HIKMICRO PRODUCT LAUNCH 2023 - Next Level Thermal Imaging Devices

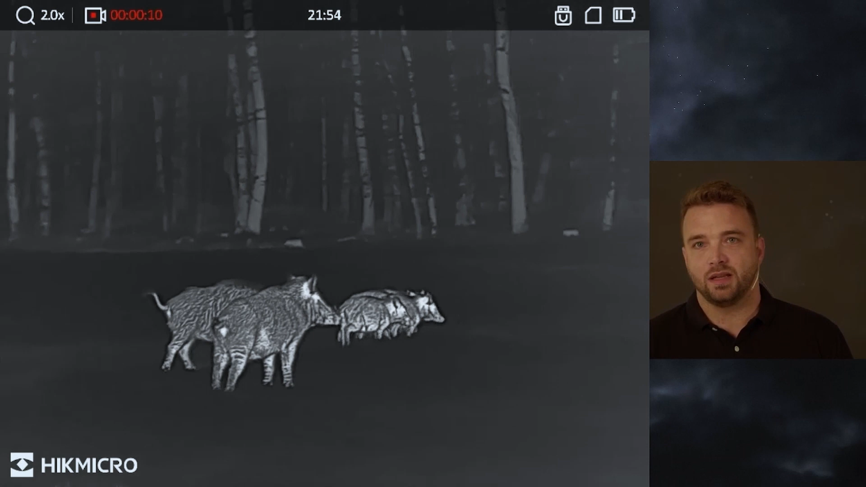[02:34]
It's a mixed group of wild boar and it's really, in this situation, it's really hard to tell. Maybe one of the bigger one is a male or not.
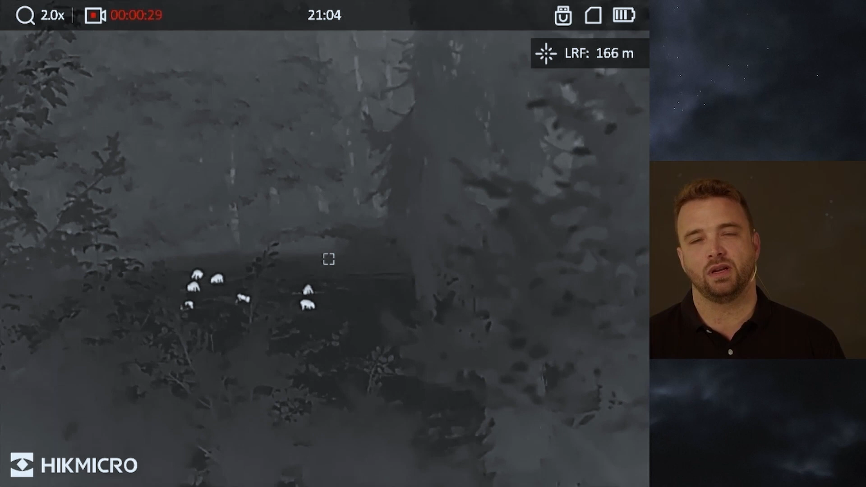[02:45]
And here with the very detailed image you can see, okay, there is no male. So it's not an option to take one.
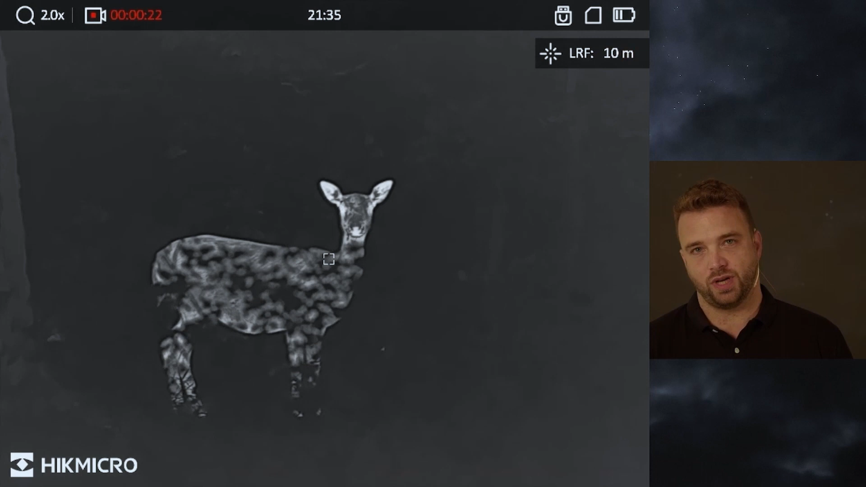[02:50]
Here we see the performance of 20 millikelvin again and you can see all the little brushes in front of the deer. Here we are shifting through the image modes. So like in our other devices as well.
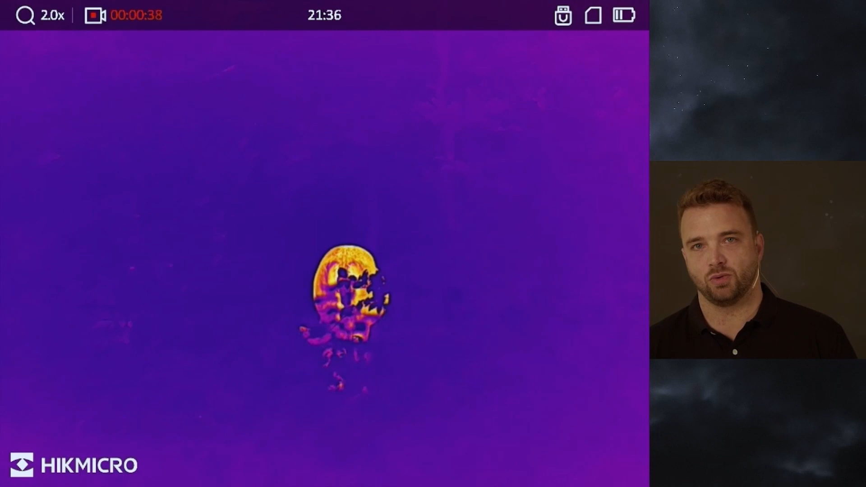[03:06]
And you can really adjust the image to the mode you like the best or depending on situation.
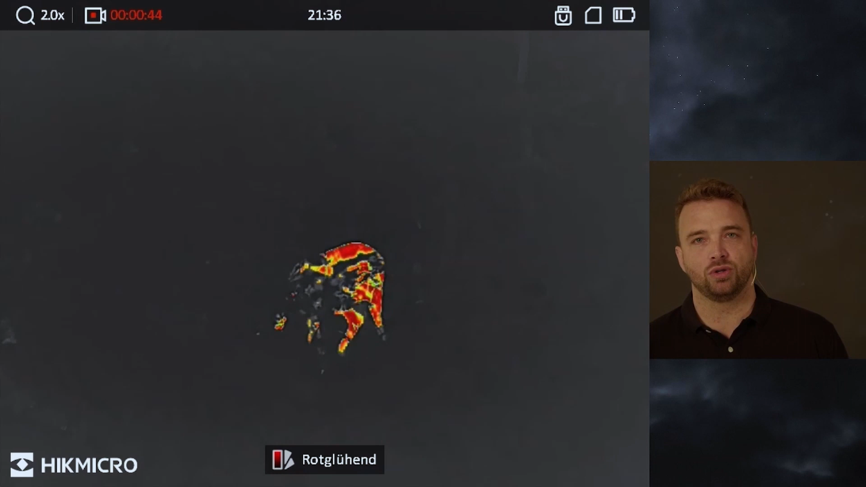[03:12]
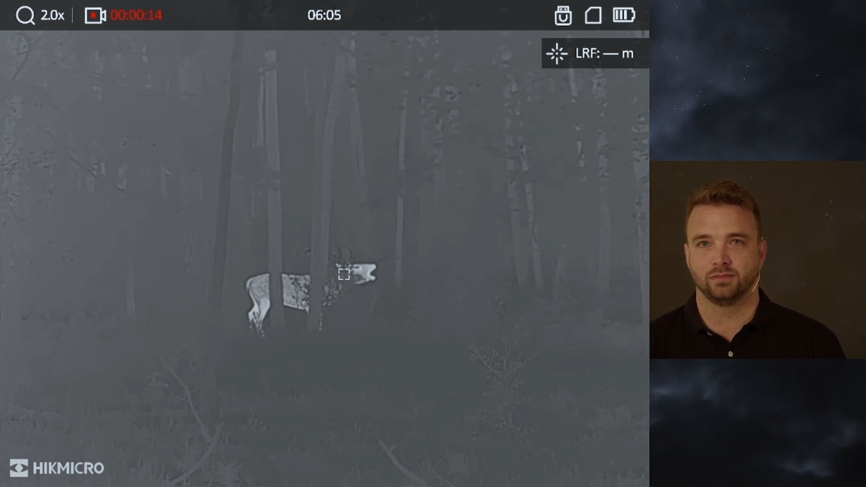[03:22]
As you can tell by this sound, it's not only capturing the video content, but also the audio content.
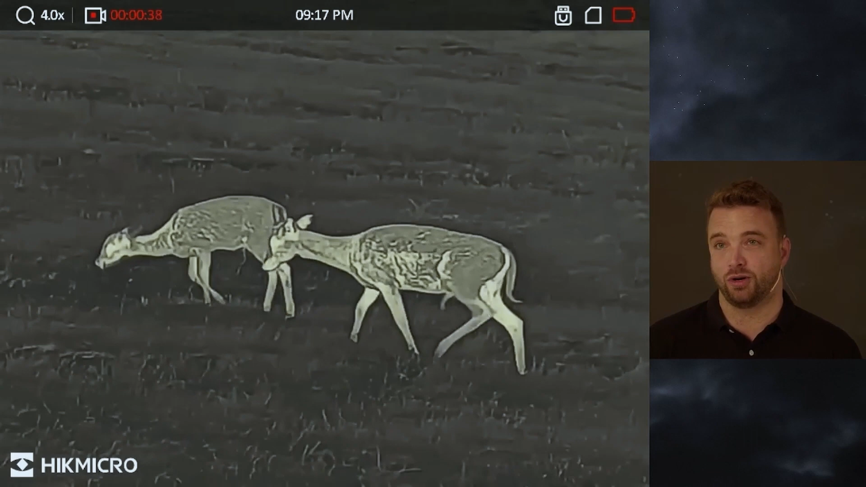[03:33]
So you have a real video-like experience. Here on those fellow deers, we saw a warm image mode. We will see it later a bit more.
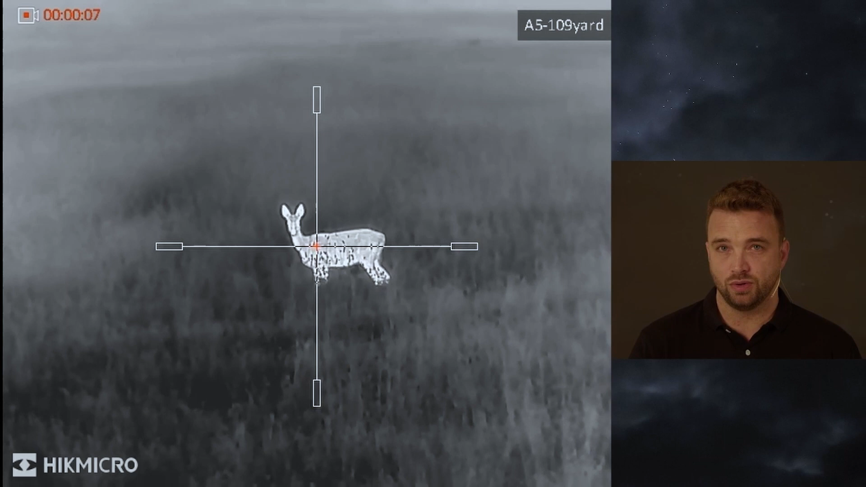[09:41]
Here we see deer in front of the device. And now you can see again the performance of the 20 millikelvin sensor. So you can see each and every little grass in front of the deer when shifting through the pellets. Again, we have different color modes, of course, to really adjust the device to either your personal needs or your personal favorites. That was the optical zoom we just saw.
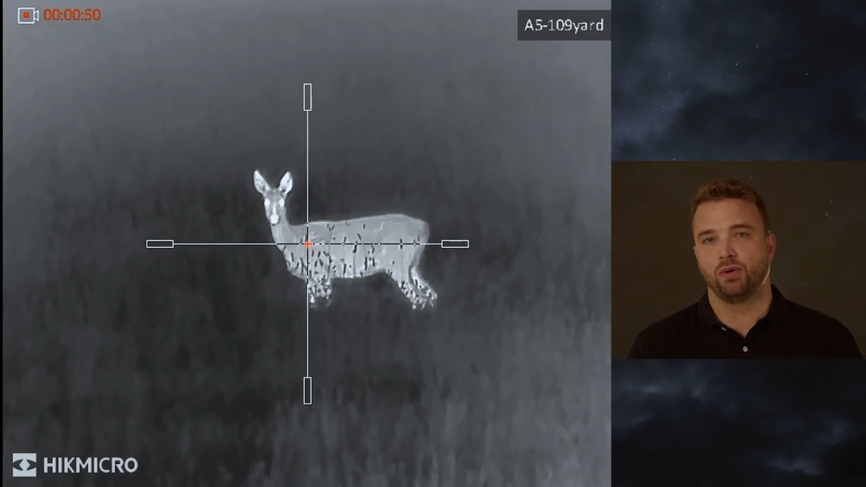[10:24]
So you don't have any loss of quality because it's an optical zoom. It's not digital. So you really have both in one device. So maximum field of view and maximum detection range. As in our rifle scopes introduced already,